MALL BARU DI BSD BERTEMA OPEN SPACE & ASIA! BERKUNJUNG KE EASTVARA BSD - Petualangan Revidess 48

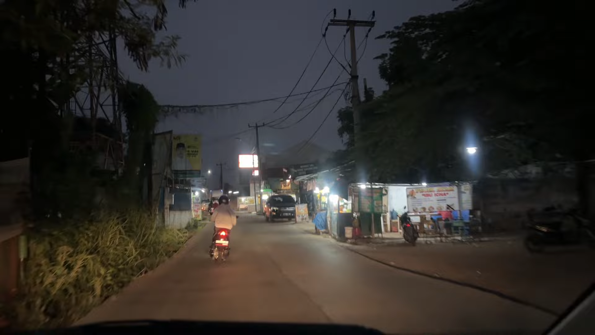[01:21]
ya dan ketika udah mau nyampe di Isvara ini itu ketemu lagi sama sebuah kawasan jalannya gede tapi kawasan masih kosong banget guys seperti